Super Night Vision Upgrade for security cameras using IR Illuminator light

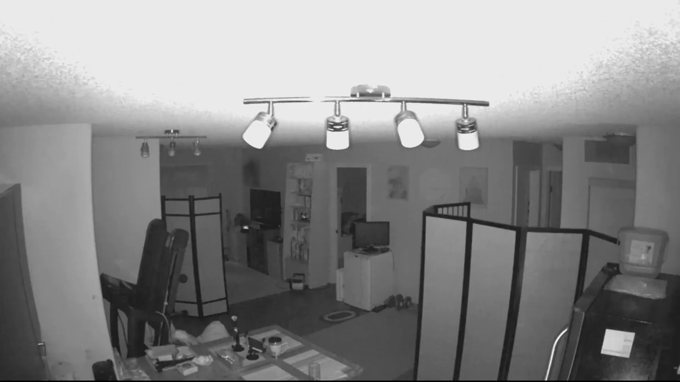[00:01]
A quick video on how to improve your security camera's night vision with infrared illuminators. When the infrared lights on your security cameras are not powerful enough to light up the monitored area, you could use these illuminators to fill in the gap.
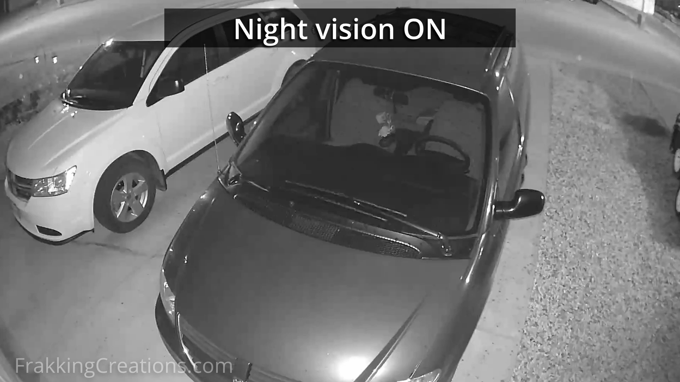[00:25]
The downside is that the built-in infrared lights are not that powerful and can only see up
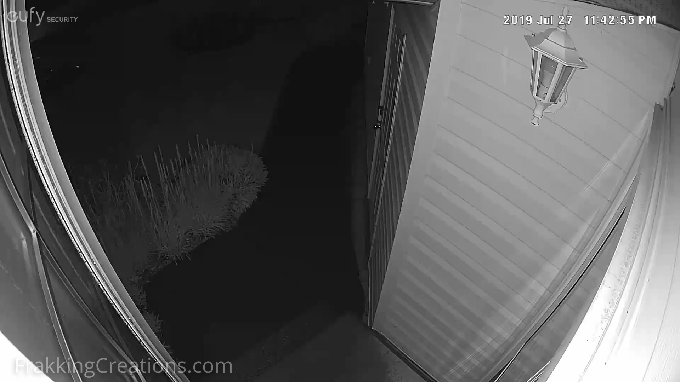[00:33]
to 3 meters or less away when it's really dark out.
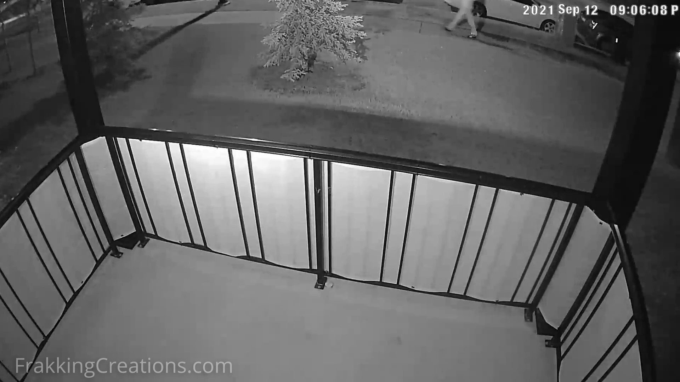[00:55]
If you rely on infrared night vision for your cameras,
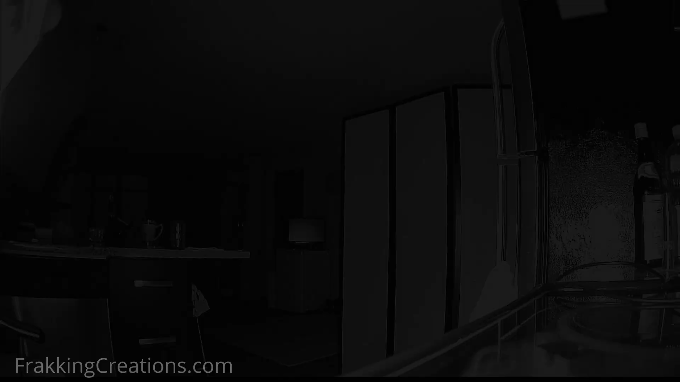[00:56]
then adding an infrared illuminator or infrared floodlight will benefit your security camera system.
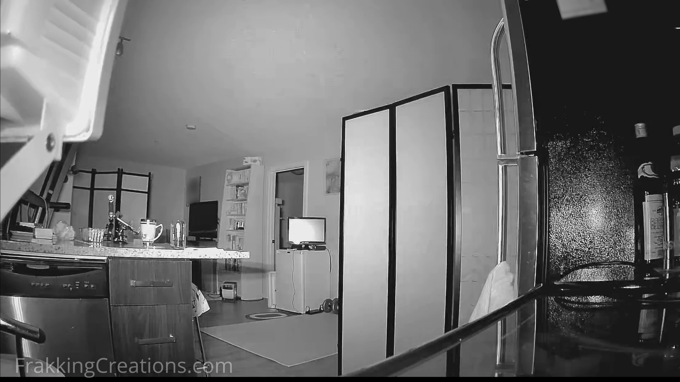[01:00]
Fracking Creations, showing you the good stuff on infrared illuminator lights.
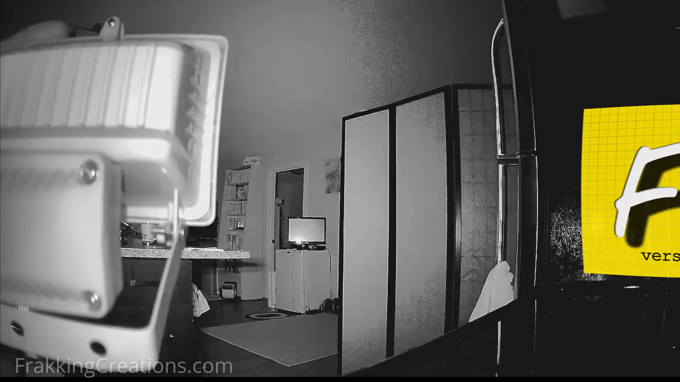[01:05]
Here's what you need to know, how they work.
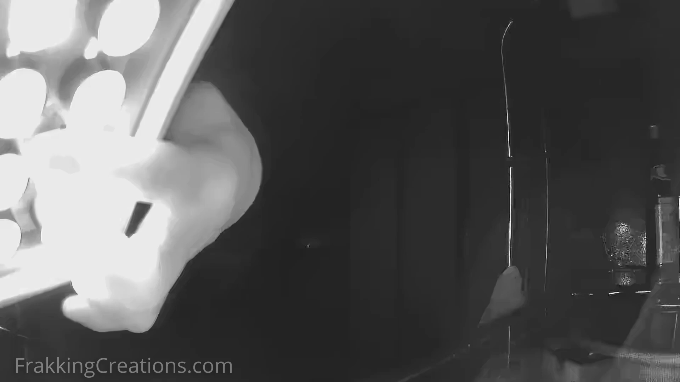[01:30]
detail and also at distances out to 20 meters or more.
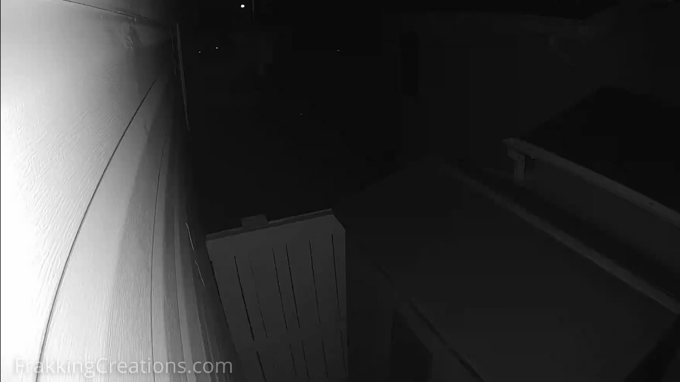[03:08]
In some cases, you need to point your camera in a certain direction but nearby walls or other objects may reflect the infrared light back unfavorably.
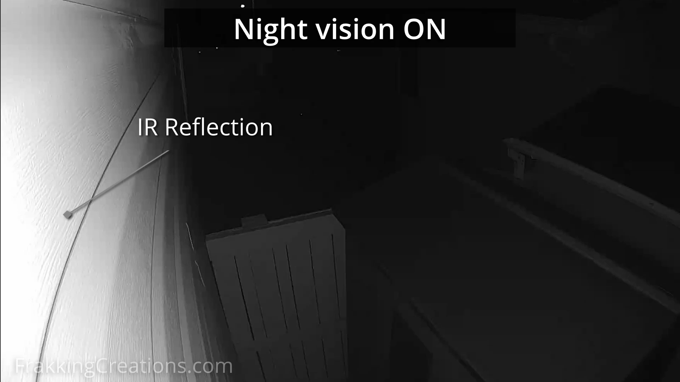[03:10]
This causes the camera to darken the area you
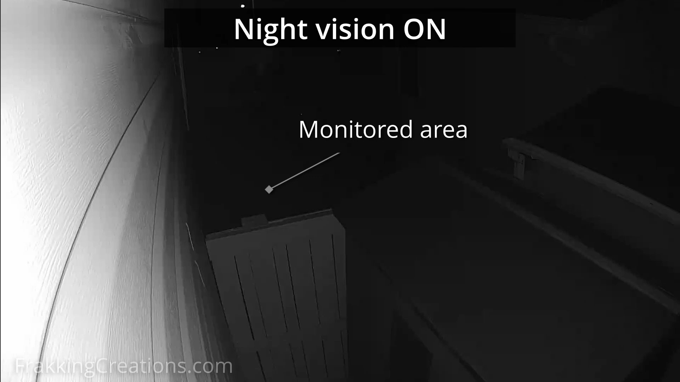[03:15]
are monitoring to the point where you cannot see anything useful. In these cases, you can disable the onboard infrared lights and use an external infrared illuminator instead. The illuminator can be focused in a more favorable direction.
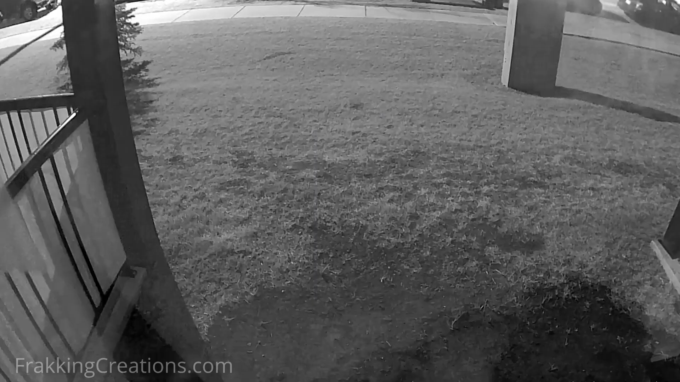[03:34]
Since infrared light typically doesn't go through glass and will reflect off the window,
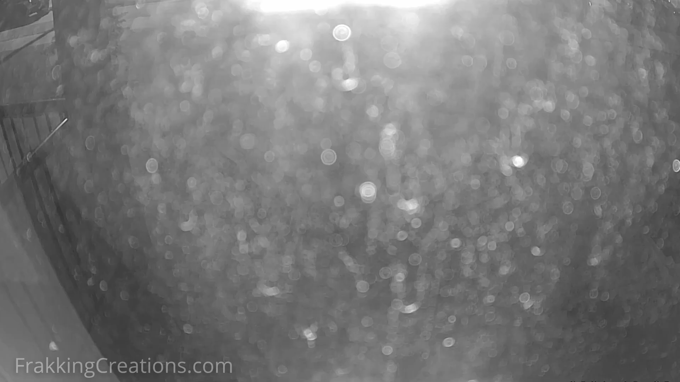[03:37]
you will not be able to use the camera's onboard infrared lights.